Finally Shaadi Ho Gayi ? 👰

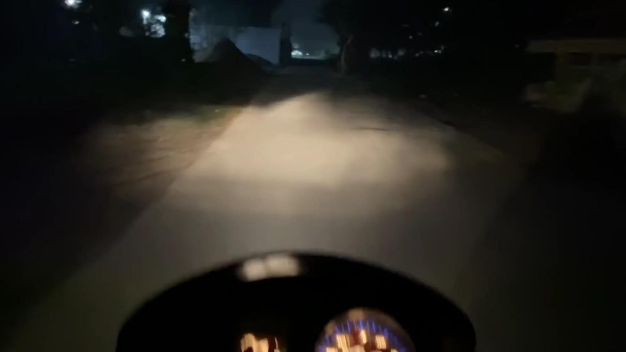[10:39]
कि यह वाला रास्ता बहुत ही जाता डराबना और सुमसान है क्योंकि जैसा कि आप लोग पानी देखते हो दोनों तरफ पानी रात होते ही कोई भी नहीं आता है तो बाइस दुआ कीजिएगा कि जल्दी से हम यहां से निकल